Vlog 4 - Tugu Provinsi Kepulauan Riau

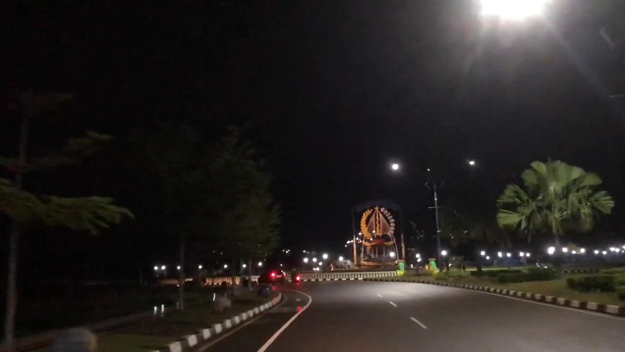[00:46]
This Tubuh looks even more beautiful at night with its lights.